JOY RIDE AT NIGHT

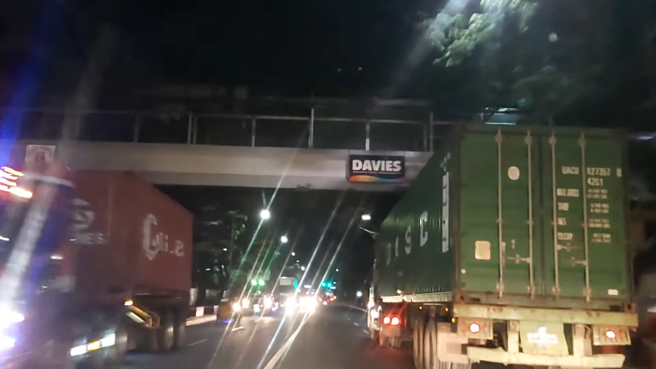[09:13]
The Technological University Of The Philippines T.U.P. Guys So Nandito Tayo Ayan Is the Flight Nandito Tayo Sa May San Marcelino
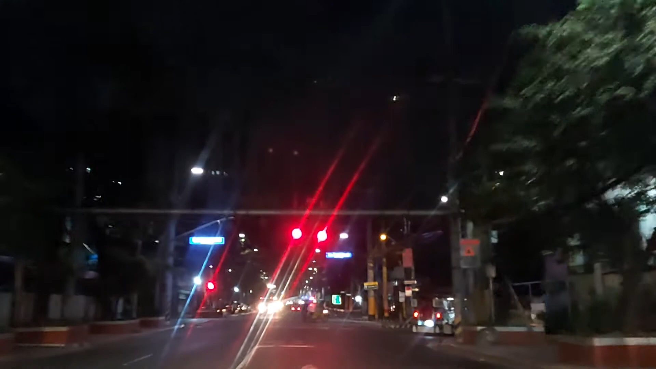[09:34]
San Marcelino
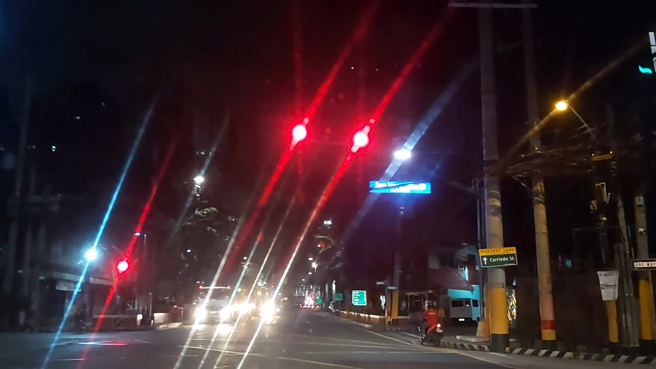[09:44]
So Guys Yung Mga Container Van Yan Kumakaalan Yan Dito Sa San Marcelino Yung Mga Papuntang South Na Mga Container Van San Marcelino Ang Daan Tapos Pagdating Sa Quirino Avenue Kakaliwa Sila
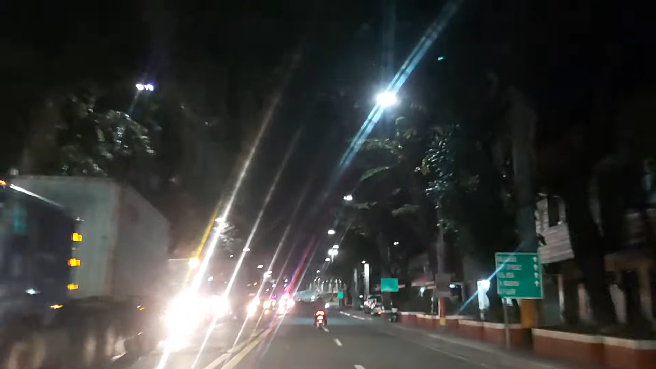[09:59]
Para Makapunta Doon Sa May Osmania Highway So Tayo Ay Dito May Lispo
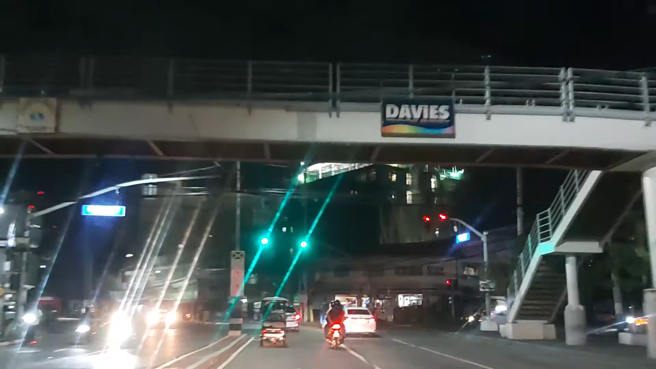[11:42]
Ayan Kasal Street Pala Ito Kasal P Kasal Street Pala Ito Ayan Nadaanan Natin Ang Technological Institute Of The Philippines School Ito Sa Ating Kaliwang National Teachers College Ayan Approaching Na Tayo Sa Sentro Nung Menjola
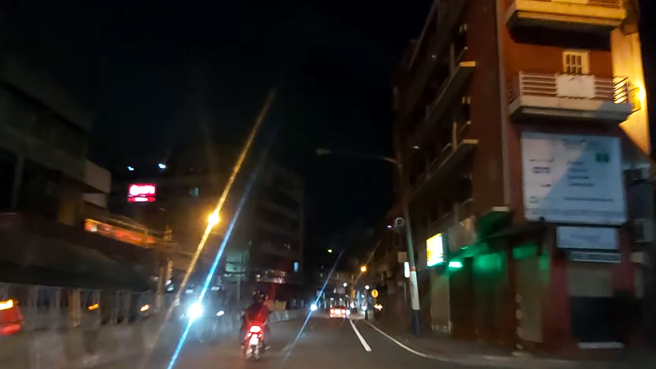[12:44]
Ayan Dito Na Tayo Sa University Belt Malapit Na Tayo Sa Ating Resident Santa Mesa Ayan Sa Kanan Natin Yung Stasyon Nang LRT
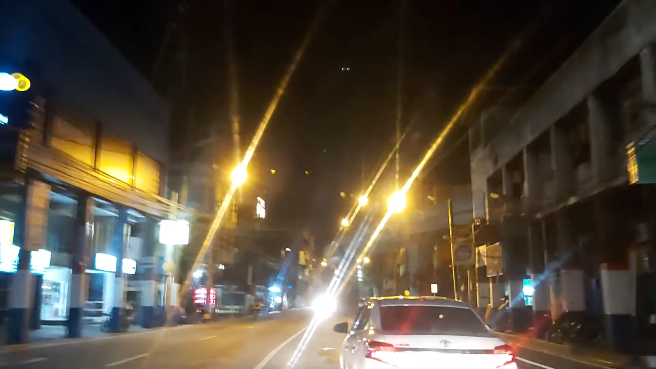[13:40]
Signage Bukas Na Bukas Yung Ministop Bukas Yung
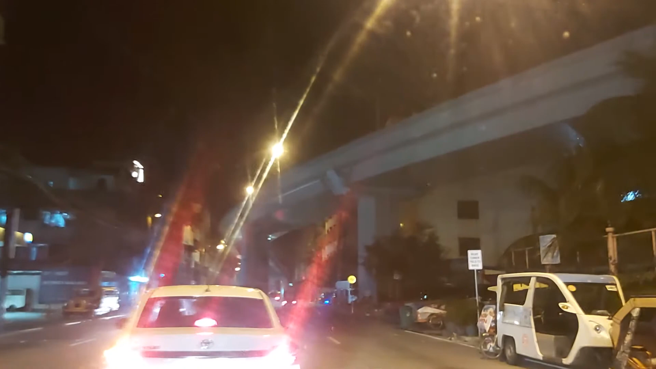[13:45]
Signage Yung Nasarap Natin Digla Lang Nakakaliwa
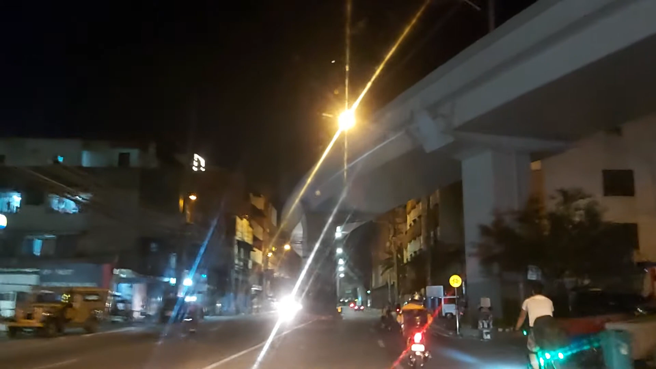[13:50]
Ayan Guys Dito Na Tayo Sa May Arelliano Approaching Arelliano University
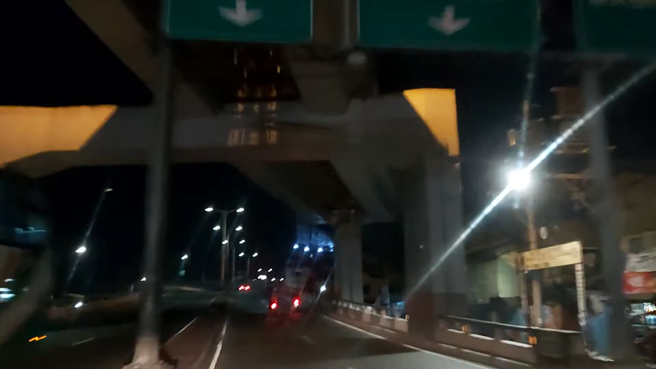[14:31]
Pagbaba Natin Mag Saysay Boulevard Na
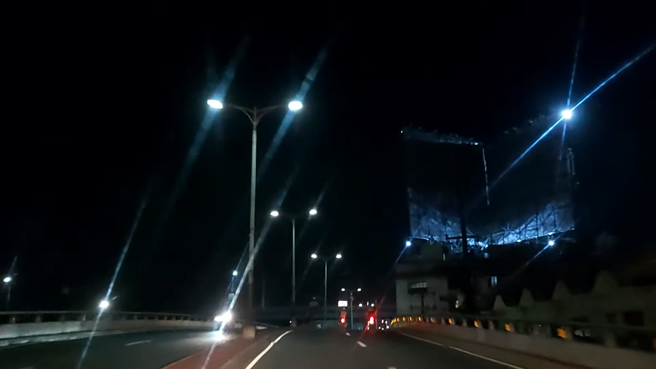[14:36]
Sasakupan Pa Rin Ang Sampaloc Manila Guys Ayan Joyride Lang Tayo Pa Uwe Salamat Sanyong Pagsama
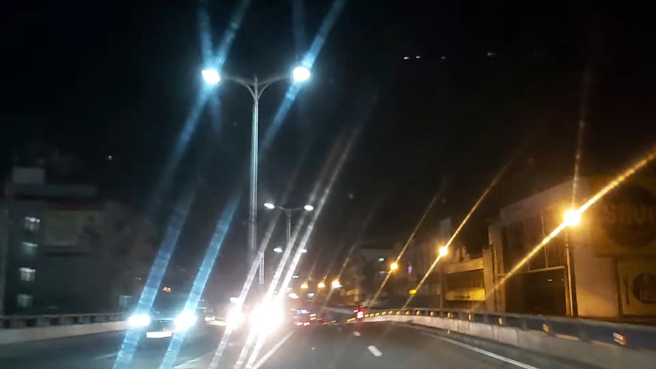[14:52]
Ayan Malapit Na Tayo Sa Ating Resident Ayan Ayan Nasa Purisa Na Tayo Sa Stop Light Ayan Purisa Street Ayan Mga Mga Mga Mga Ayan Nagbasa Na Natin Ang Purisa Street
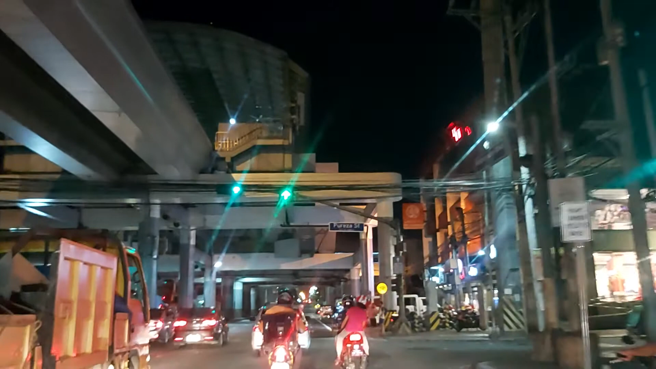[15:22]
Ayan Ayan Ayan Ayan Ayan Ayan
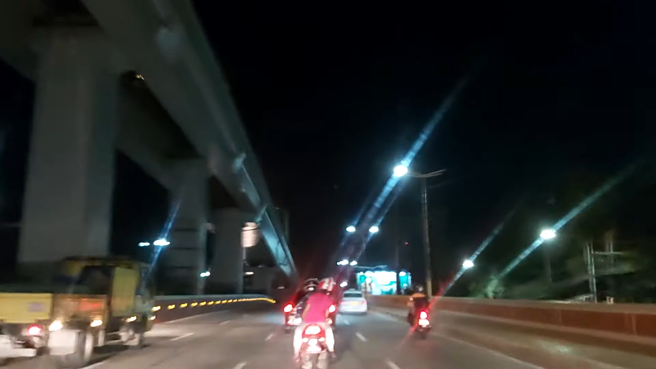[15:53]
Ayan na tayo malapit at kamalapit sa ating resident well mga guys pinakita ko lang sa inyo ang aking biyahe sa gabi mauwi ng aking resident ayan kundi na lang ang mga motorista ah nihikab na ako oh oh oh
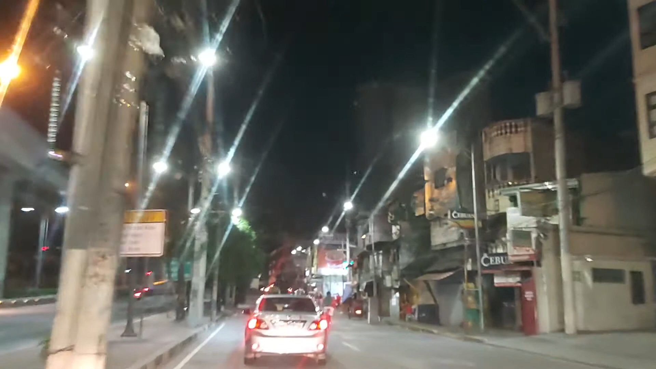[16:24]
ayan ang pinaka lalmak dito noon ay ang Pernandos
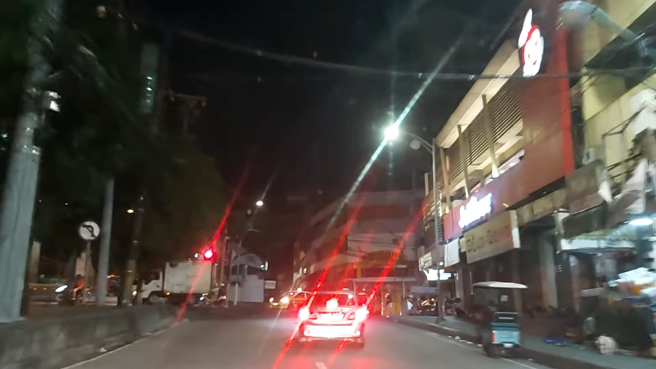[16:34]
ang Pernandos ay isang grocery store
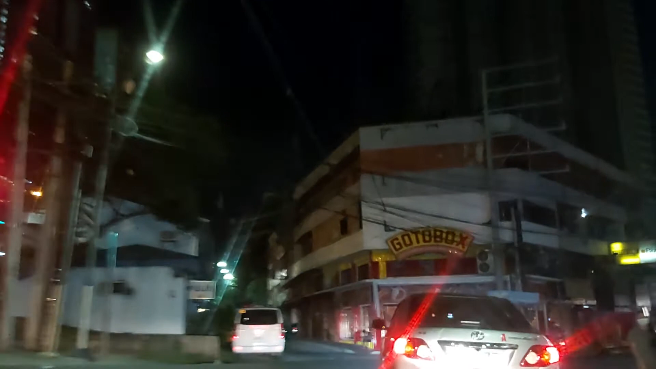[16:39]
ngayon ay benenta na nila siguro ngayon naging mighty mud at may jellybee dito may simbahan dito
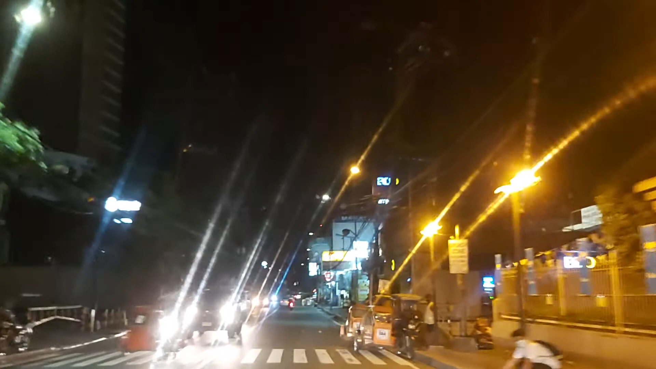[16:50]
ayan mga guys dito na tayo Teresa Street Teresa Street ayan papasok ng POP ayan nandito na nandito na matatapos na matatapos na ang ating video
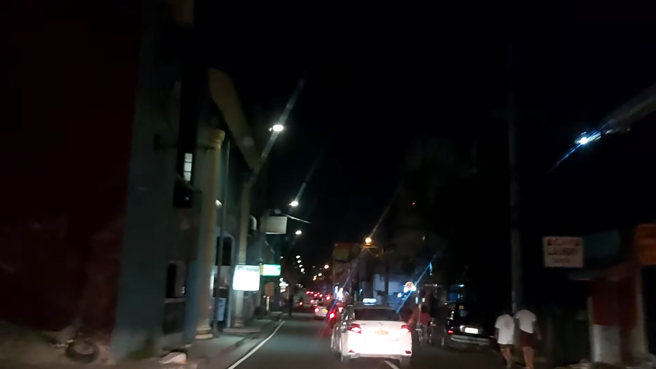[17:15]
ayan guys ayan ayan ayan so hanggang dito na lang ang aking video